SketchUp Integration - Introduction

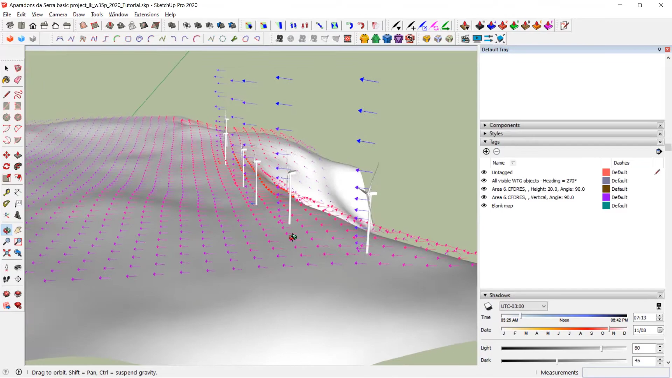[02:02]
PV panels can be exported from WinPro as 3D models.
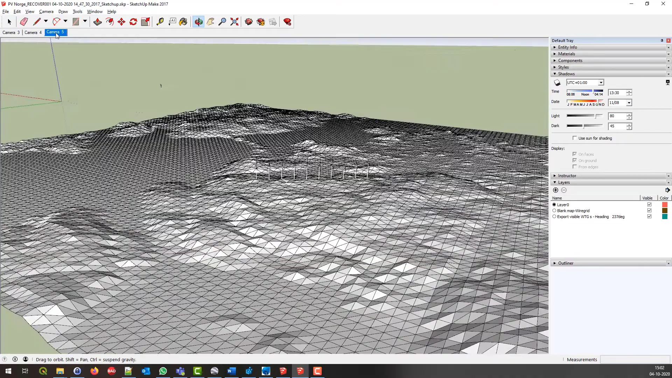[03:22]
In SketchUp you can then jump from one camera to another, and see the rotating VTGs from WinPro camera positions.